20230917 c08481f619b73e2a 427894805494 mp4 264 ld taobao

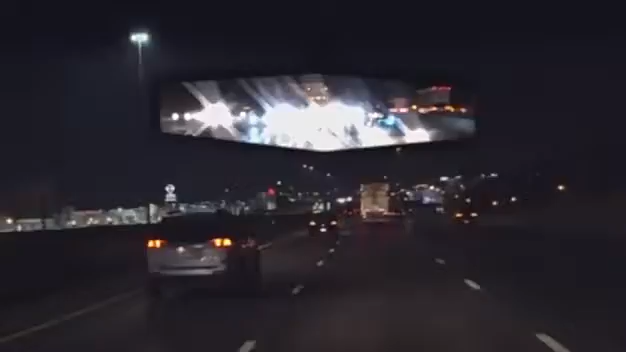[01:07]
And with our special coating, there's no more glare at night.